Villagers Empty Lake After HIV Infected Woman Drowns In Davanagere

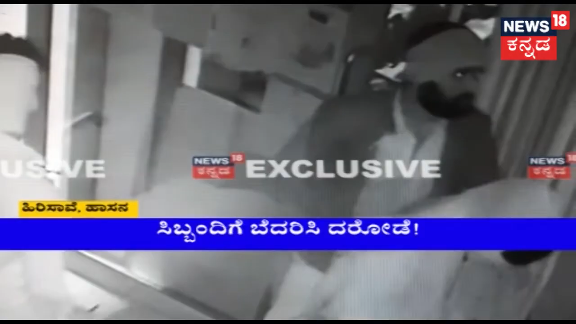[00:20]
सिब्बंदिगे बेदरिस्व दर्शियों CCTV एली सिर्यागि दे नंत्र हनदोची दरोडे कोरूरे सकेप आगि दारे अल्दे CCTV क्यामरा DVR द्वमसगोल सिद्दारे हिरिसावे पोलिस टानी यली प्रक्रन दाक्कला गिद्दू CCTV दुर्शियावले आधरिसी पोलिसरु तनिक्य मार्ति दारे